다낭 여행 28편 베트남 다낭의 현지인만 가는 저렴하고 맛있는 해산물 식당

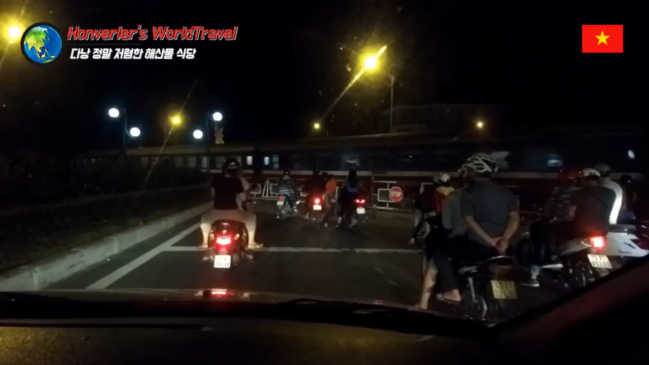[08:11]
네, 그럼 저 이제 저거 타고 뭐 저 호치민을 가던 아니면 뭐 하노이를 가던. 지금 사람들 기차 안에 사람들 보이시나요? 아, 베트남 기차 이렇게 생겼어요. 꽤 기네. 지금 객차가 한 15개 정도 지나간 것 같아요. 아, 이렇게 해서 길을 막고. 네, 그 다음에 이제 열리죠. 네. 저 열리는 거 보이시죠? 네. 저렇게 열리면 이제 지나가면 돼요. 네. 신기하죠? 우리나라에도 저런 게 이제 이런 길 같은 게 있기는 있죠. 네. 조금 골목이나 아니면 약간 뭐 서울에도 있죠.
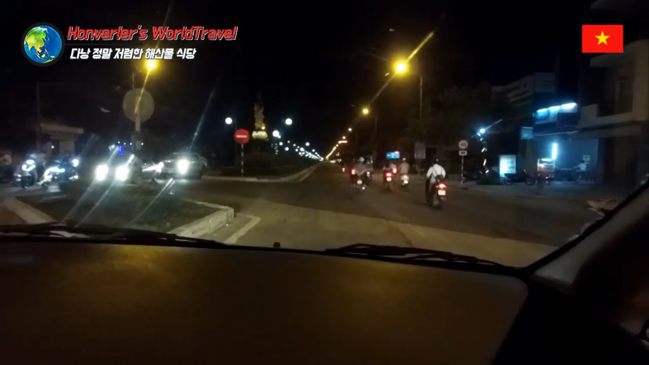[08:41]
그죠? 네. 용산에 그 중앙선인가요? 네, 거기. 아, 아무튼 재밌네요. 아, 기차 여행을 한번 해봐야 되는데 못해서. 아, 안타까워요. 나중에 기회 되면 꼭 해보도록 할게요.